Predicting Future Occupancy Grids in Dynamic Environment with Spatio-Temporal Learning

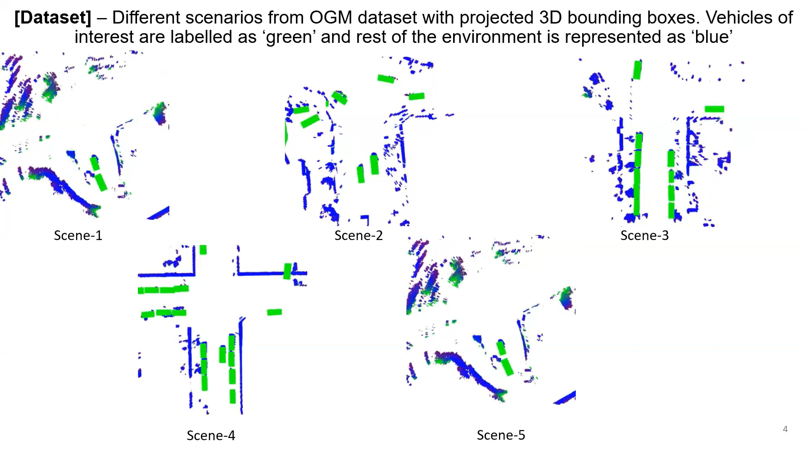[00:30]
Vehicle objects of interest are labeled as green while the rest of the environment is represented as blue. In our pipeline, we initially separate the occupancies characterized by vehicles from the environment.
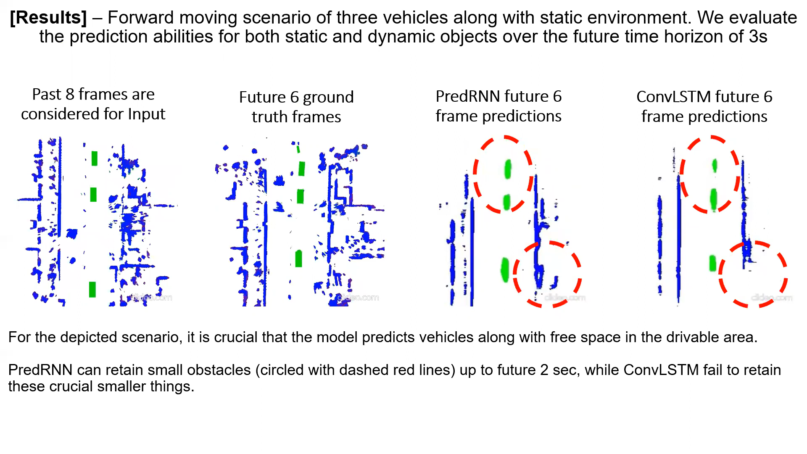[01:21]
Pred-RNN can retain small obstacles up to future two seconds while Con-LS team fails to retain these crucial smaller things. Similarly, in this scenario, we have few static vehicles and the vehicle is moving in the reverse direction.